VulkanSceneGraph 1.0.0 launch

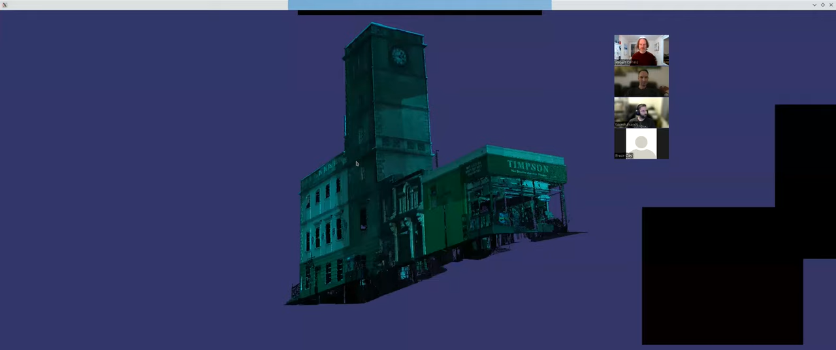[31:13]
So the original example could render, say, 10,
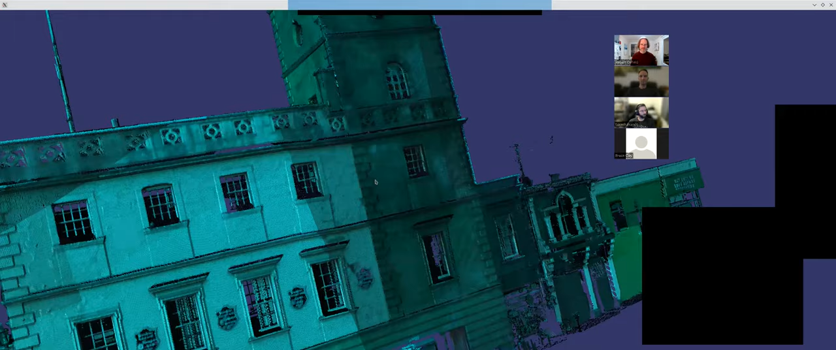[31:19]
20 million points and have normals on them.
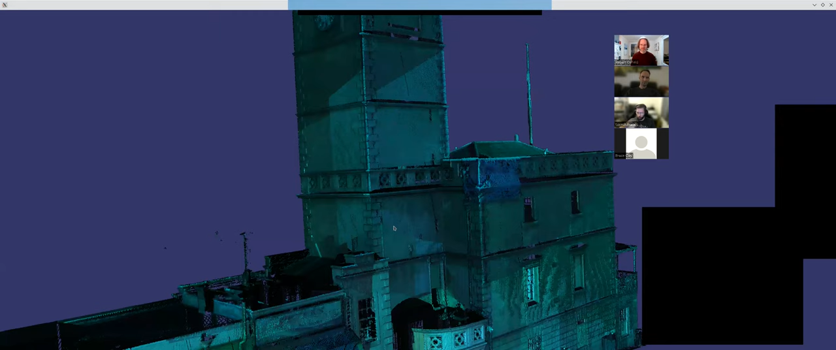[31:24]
So you could do lighting and you could do point sprites, which is okay. It's just a very simple example.
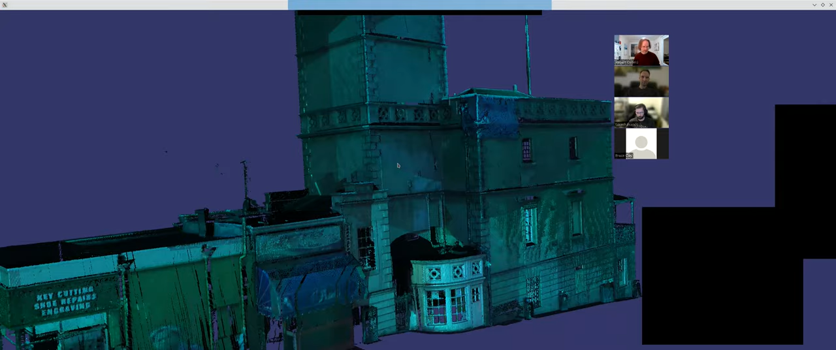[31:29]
But if you want to deal with data sets when you're trying to deal with, say, 400,000 points,